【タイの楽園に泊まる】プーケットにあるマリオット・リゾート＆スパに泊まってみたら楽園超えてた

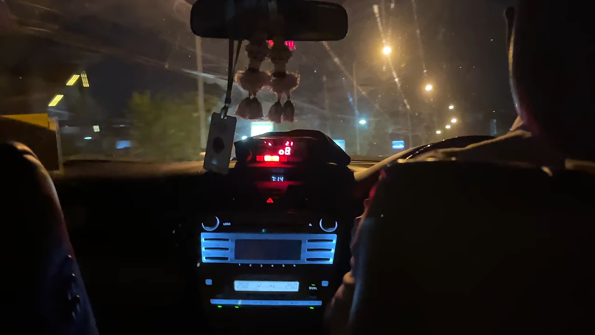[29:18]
グラブタクシーがちょっと高かったので、普通のタクシー、
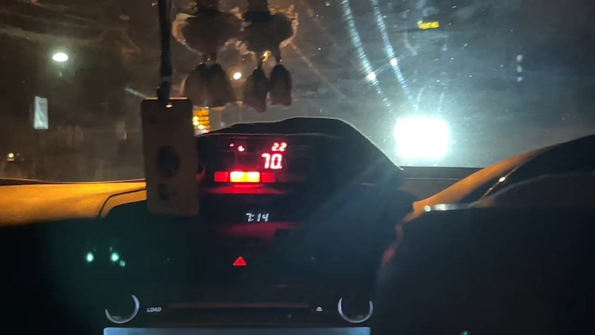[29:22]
メータータクシーで行ってるんですが、ちょっといくらぐらいになるか、見てみようと思います。
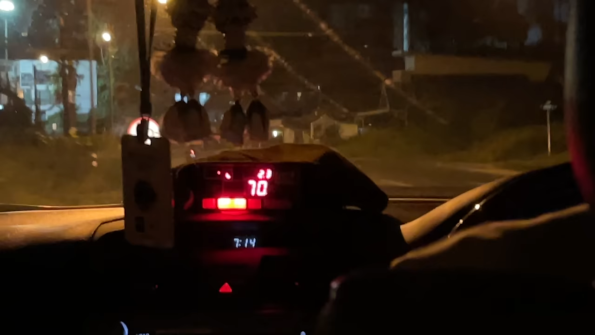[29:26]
はい、到着しました。もともとグラブタクシーで予約すると、280から380バーツだったんですね。